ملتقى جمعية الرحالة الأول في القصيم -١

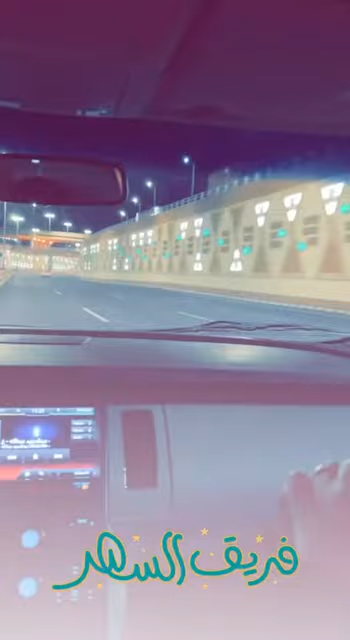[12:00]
طويل حتى النفق طويل وكله كذا اناره بس انارته جميله كذا تستمتعين شايفين يا